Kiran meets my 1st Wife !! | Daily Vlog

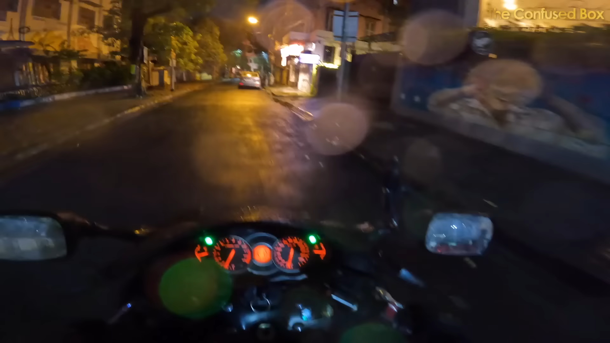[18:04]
এখানটা কি বৃষ্টি কমে গেল নাকি? এই দেখো একবারে টার্ন হইনি হোকা,